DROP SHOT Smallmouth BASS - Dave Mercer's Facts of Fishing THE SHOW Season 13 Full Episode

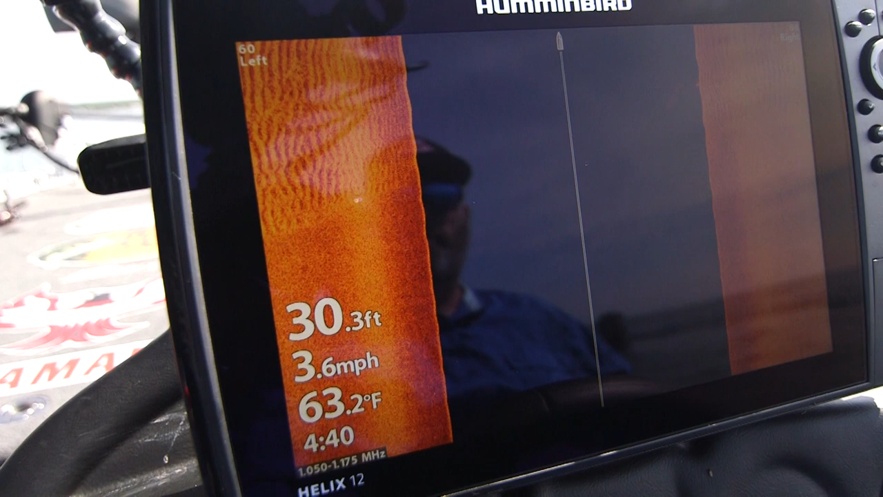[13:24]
On screen: depth 30.3 ft, water 63.2°F, speed 3.6 mph
That's exactly what you're looking for on the graph. You see the difference here? What you've got is basically a mud bottom into a sand bottom. And you see those ridges?
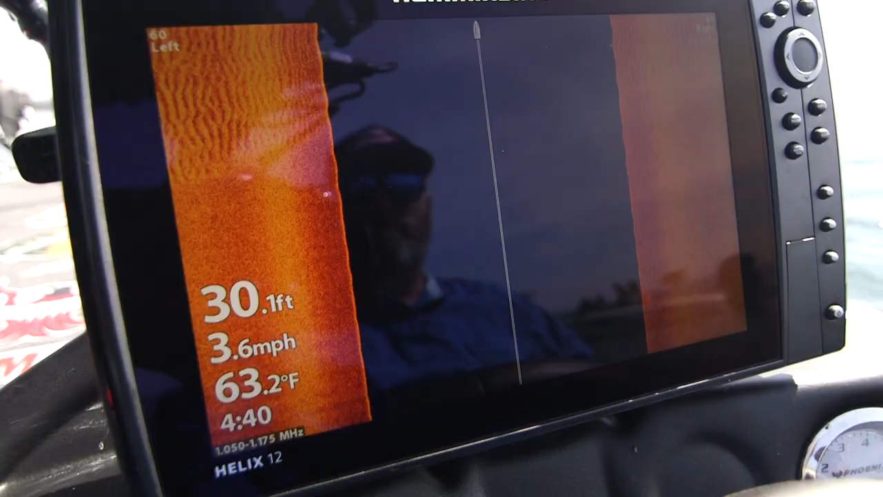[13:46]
On screen: depth 30.1 ft, water 63.2°F, speed 3.6 mph
But right now, every single fish we caught today is right on that edge.